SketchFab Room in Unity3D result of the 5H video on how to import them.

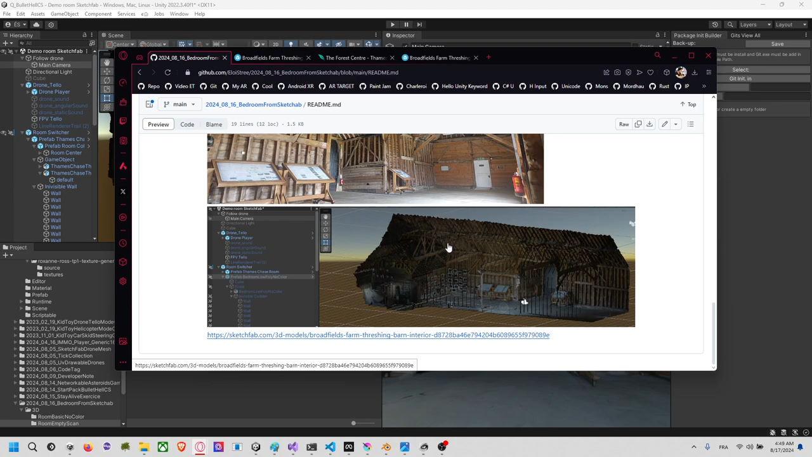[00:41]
unity it's really really too heavy it's half of me in triangle so yeah so here is the result of the tree so if you